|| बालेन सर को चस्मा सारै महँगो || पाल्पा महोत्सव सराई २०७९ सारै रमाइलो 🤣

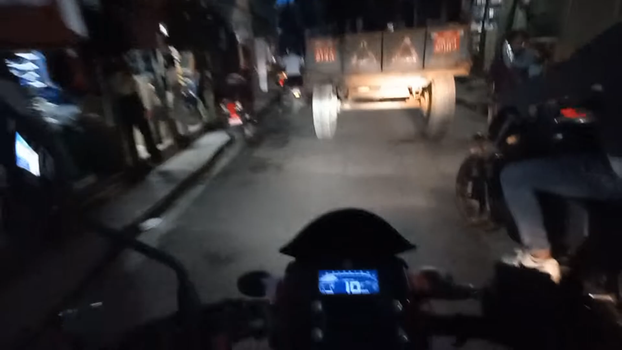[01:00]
यसले एक घन्टा लगाएको छ निस्किनमा लास्टै लेट गरेर निस्किन केटो ओभरटे खान हामी गुडाङ गुडुङ
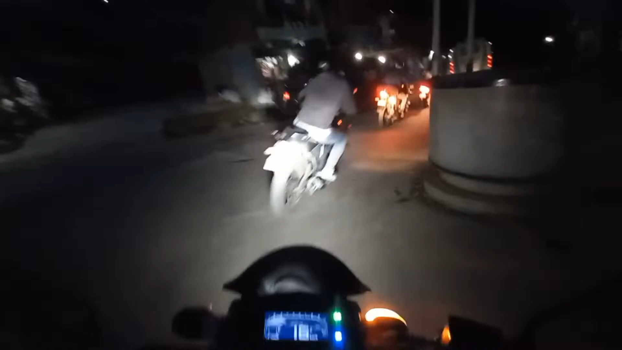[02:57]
बिस्तारै बिस्तारै भाइको राइडिङ स्किल बवाल छ है बवाल
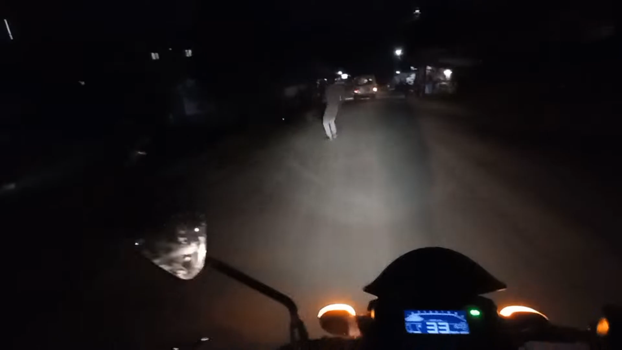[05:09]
के गरे भाइ गाह्रो छ अब यहाँ चाहिँ हामी यता लागिन्छ हामी चाहिँ लेफ्ट लागिन्छ अब चाहिँ